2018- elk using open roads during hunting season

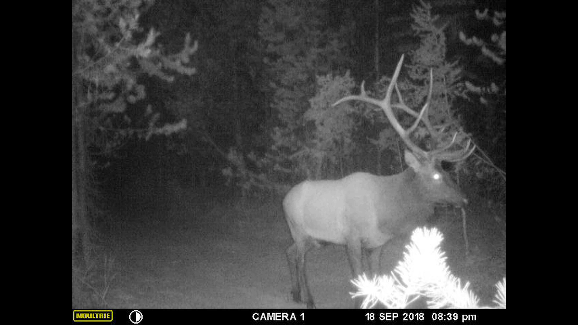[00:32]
I've compiled some trail cam footage showing elk and motorized vehicles using the same road in my hunting area. This is an ML1 class road by the US Forest Service which means it's behind a locked gate but currently open to motorized vehicles except for green dot road closures and fire restrictions. This particular bull elk is on the 18th of September on the road during hunting season.